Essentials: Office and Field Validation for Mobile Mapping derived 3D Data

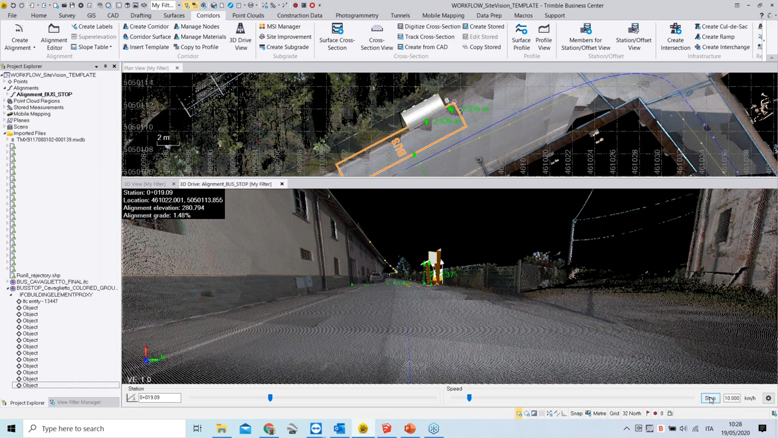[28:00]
the system drives on its own as soon as you see something relevant you just push on your brakes you have your 3d model you do your measurement and then you start accelerating again um now once this uh once this analysis have been done by the project manager in triple business center maybe you would like to send uh the 3d model maybe with some annotations uh
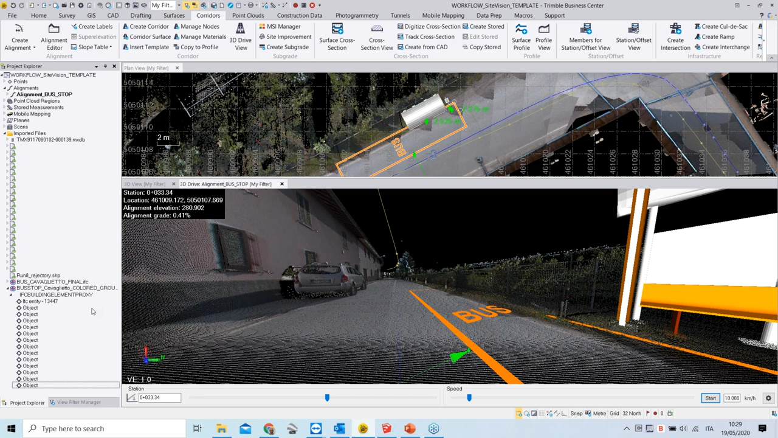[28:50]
be done by terrible business center because by doing it in terrible business center we keep track of the coordinate system and the orientation of our of um our uh 3d model um so what i'm going to do is for the moment i'm going to disable or turn off my point cloud and i'm going to close
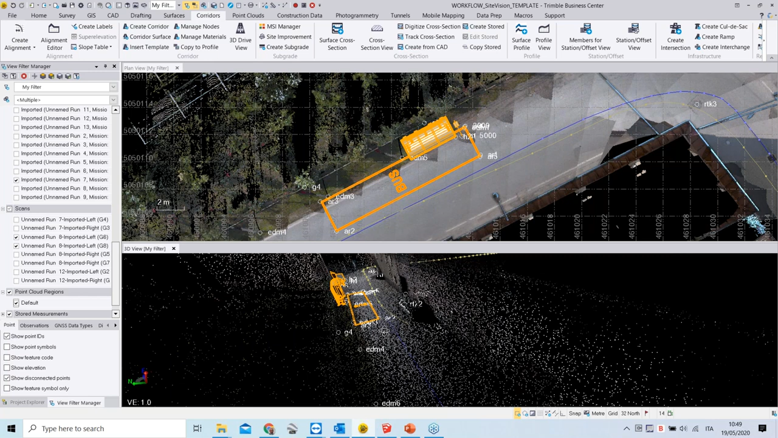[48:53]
on the on the on the real terrain on the point cloud or maybe with uh with uh with genesis devices and um i created a feature called library which gives the chance to colorize the different points according to the measurement technique if you remember the measurement technique was one of the attribute available in one of the column of the ascii file generated from site vision after the sync so what i can do now is i can go to the project settings i can go to feature code processing and i can specify the
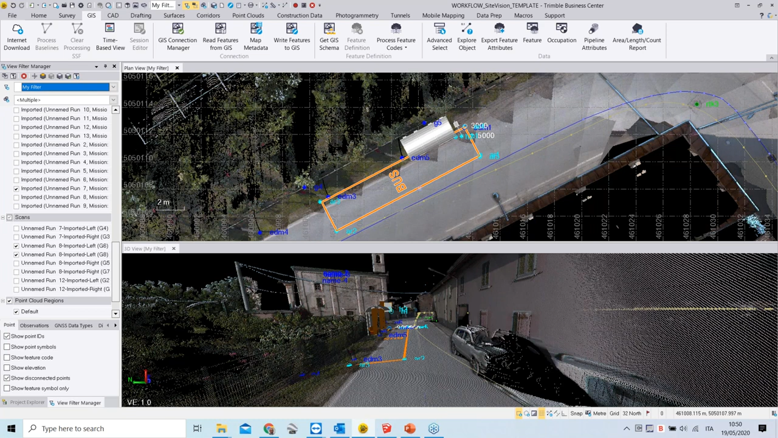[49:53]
now my uh my uh data set has been processed and as you can see i can view my data colorized differently wall off first thing i have the names the labels which are maybe
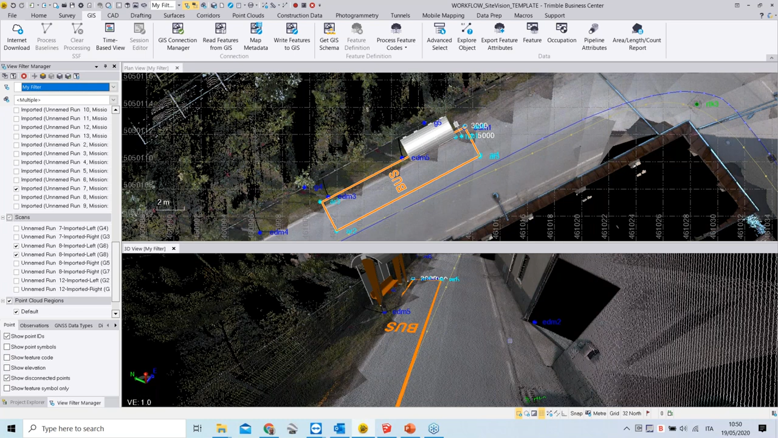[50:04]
explaining me a little bit which kind of measurement it was but also the colorization itself can can also help me to understand which measurement has
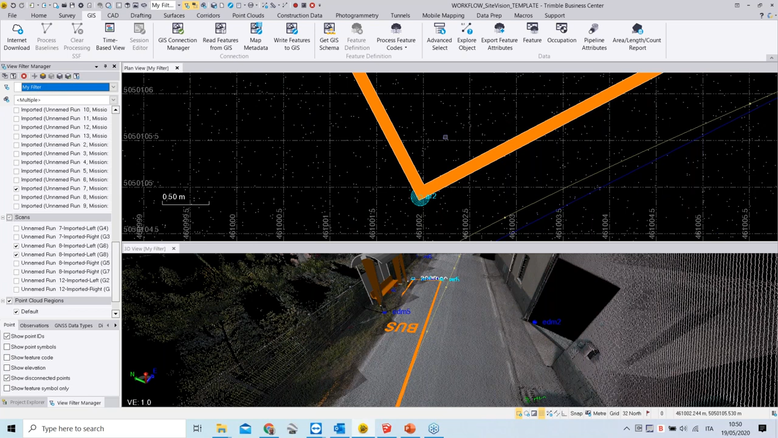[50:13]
been done in the field so for example we have been measuring on these vertices of on the of the 3d model
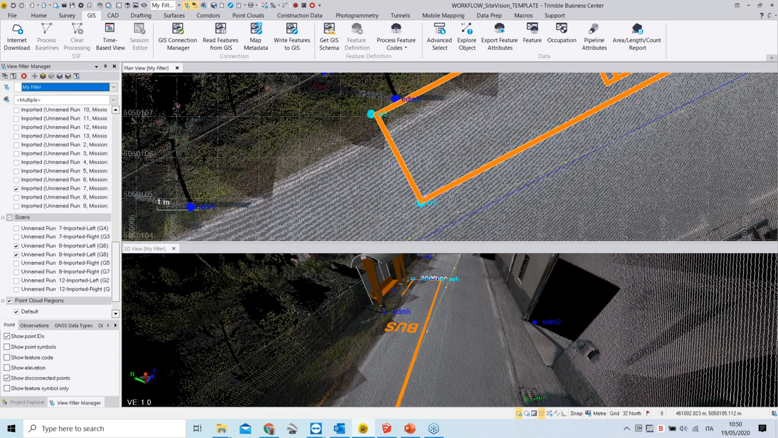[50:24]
uh directly on the 3d model we have been measuring measuring with edm some of uh some cones here all along the road we have been measuring the position of the the main elements of this fence here which is just limitating the the road itself and we have been measuring some uh yeah via ltk we have been measuring some manholes uh here on the ground and and this is and this is tools um or information modern tools this is information which
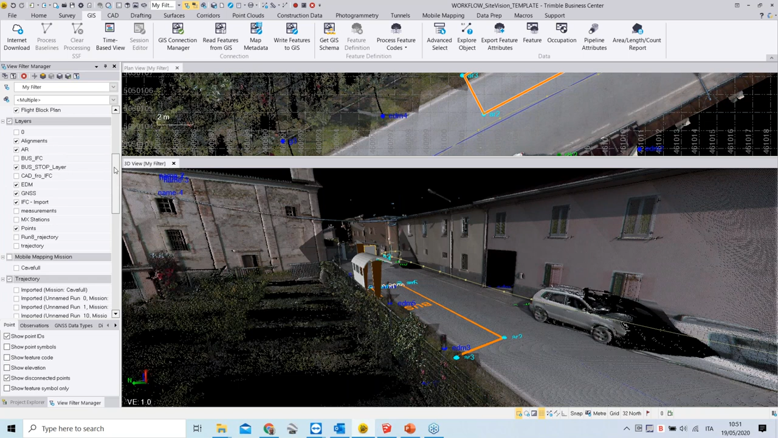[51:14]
have the chance to import actually multiple rfc files which means multiple
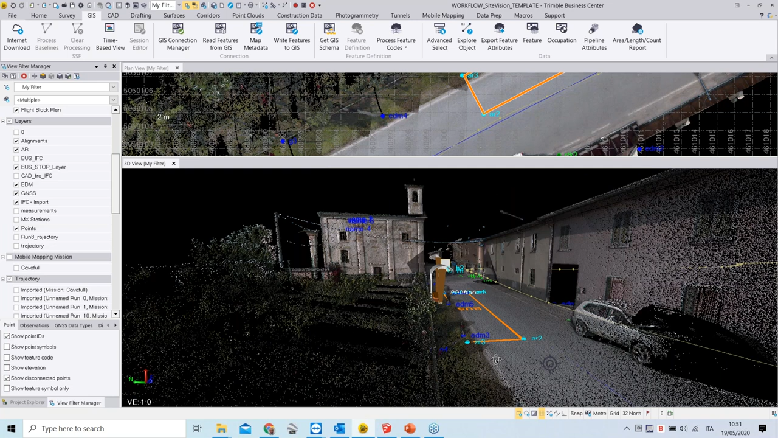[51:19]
models for example could also be interesting to um import
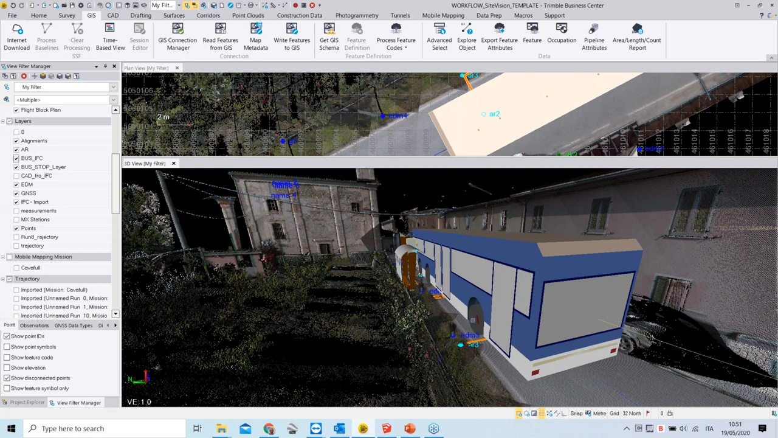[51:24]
and display um the 3d model of of a bus itself
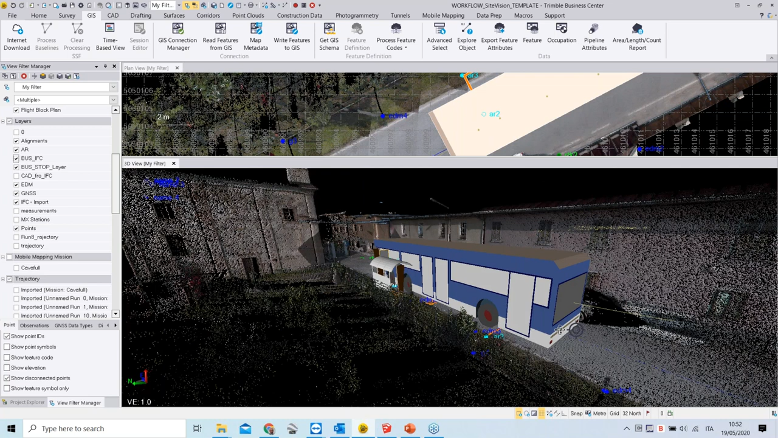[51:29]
to see how this also would match against the point cloud and your bus station the
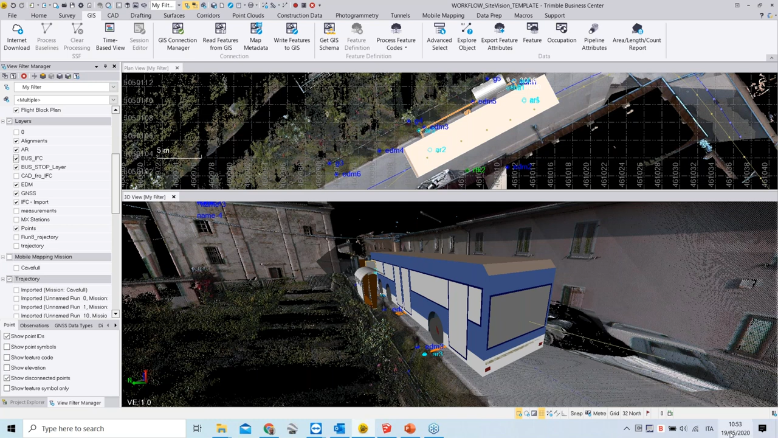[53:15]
we have uh still five almost five minutes to to close the session so yeah marco there's one question from a little bit earlier in your presentation and it was on how you were making an alignment from the mx9 directory for the drive yeah so the alignment basically is a is a line string so um the very first thing you can go you can go through is uh from the card you can make a line string and you can digitize for example the center line
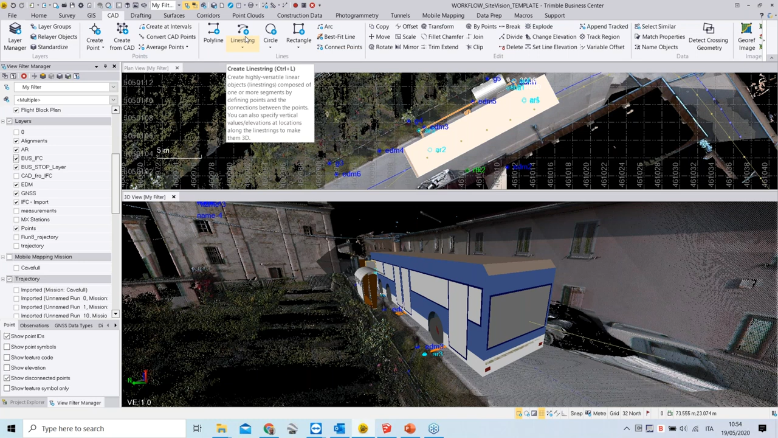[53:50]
from your point cloud or and define your alignment uh your line this way once you have created your line string then you can go to your corridor top and then from corridor you can go to create alignment going on create alignment gives the chance to select an already existing line and yet you can specify a name you can specify a layer to uh where to store or to save your alignment once you have created this you have the chance to verify and to edit the vertical and horizontal alignment information and then just simply store it or save it